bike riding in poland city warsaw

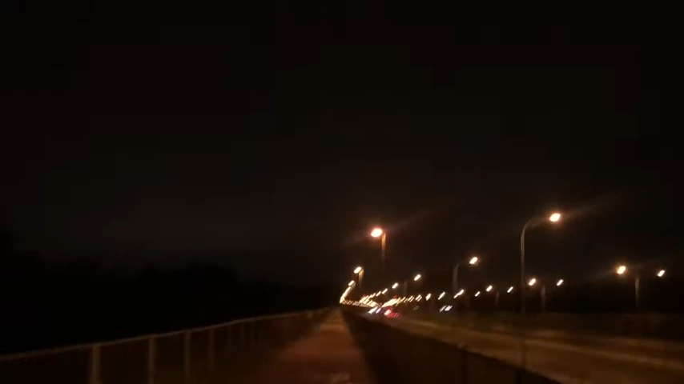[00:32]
तो आप देख सकते हो बहुत ज़बरदस्त वो है, व्यू है। और ये मैं चला रहा हूँ साइकिल पेशेंट के साथ,